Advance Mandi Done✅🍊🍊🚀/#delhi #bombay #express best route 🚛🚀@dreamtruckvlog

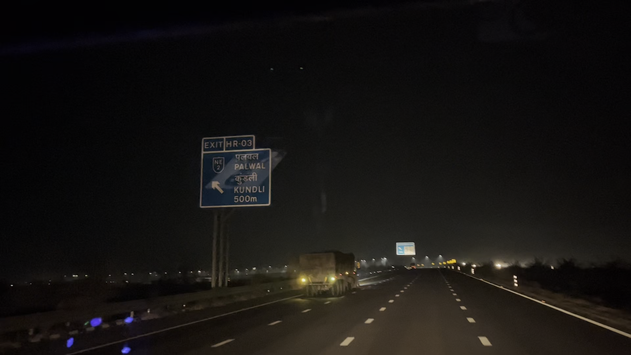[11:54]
पलवल कुड़ी तो एक ट्राशा चुका है अब अब नेसमें उतर के सीधा की MP पे चड़ना है ठीके जी कैम की MP पे चड़ चुके हैं और इसर कुछ जाधे रश नहीं कि एम पे परे तो बिल्कुल खाली थे रोड
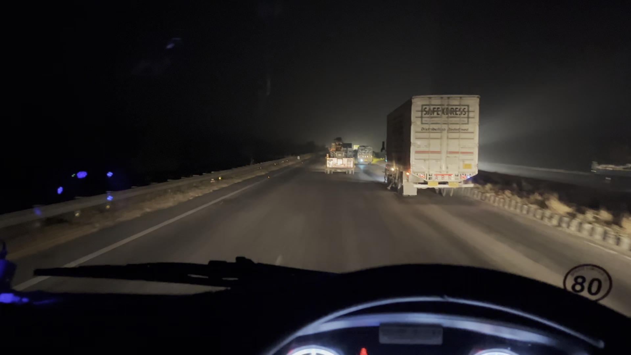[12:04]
यहां को तोड़ा फिर भी रश है